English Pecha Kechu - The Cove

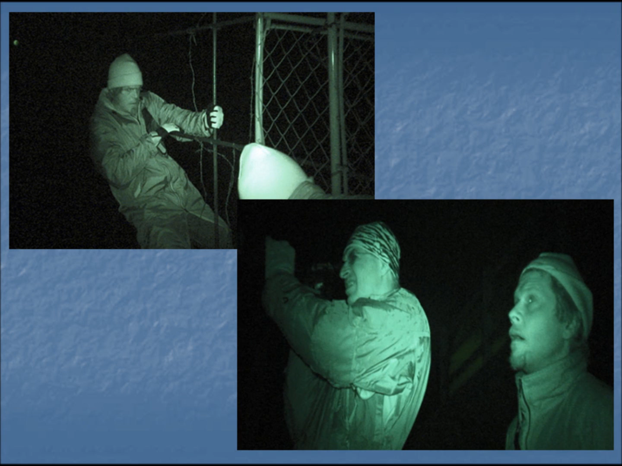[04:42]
These shots had to be filmed with night vision cameras because the cove is closely guarded and there are many signs telling people to get out or stay away. The crew scoped out the cove beforehand and had a good idea of where they wanted the cameras to go and when there would be guards on duty or not, even though the entire crew was on edge during the time it took to set up the equipment. Once all the equipment was in place, the team went back to the hotel and listened to the sounds the camera and hydrophones were picking up.